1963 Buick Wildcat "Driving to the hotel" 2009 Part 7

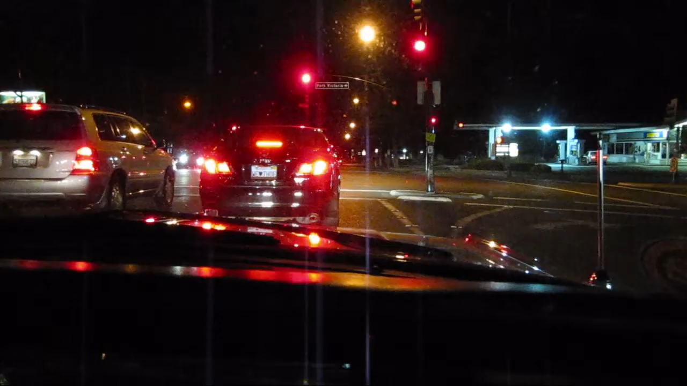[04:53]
How is this for the first time? Good, good. Okay, get ready to roll your window. Cool? Yeah. This one? Yeah, you're going to enter the freeway here. Okay. Yeah, it's got to be this one. Cool.
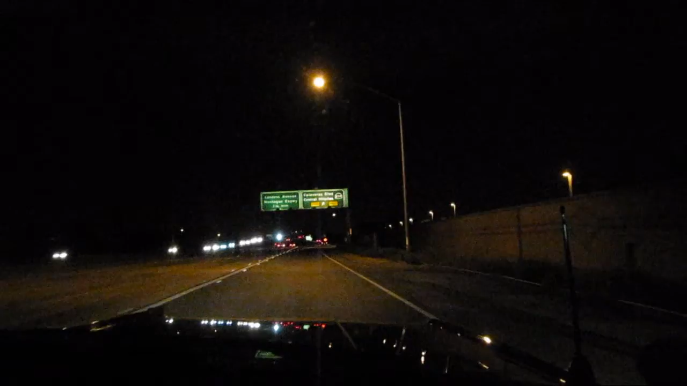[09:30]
Oh, yeah. Well, you just direct me there. Okay? Because I get... I get way too excited. Stay on the right, yeah. We're gonna exit right. Oh, mid view. Mountain view. Mountain view. Yeah. Yeah, just slow down. So, this is... My goodness, lots of horsepower in this stuff.